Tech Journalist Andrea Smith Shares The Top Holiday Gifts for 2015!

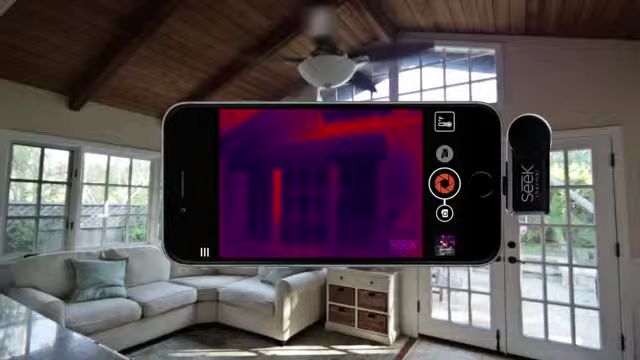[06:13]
eye can't normally see like heat and energy the tiny camera attaches to your iOS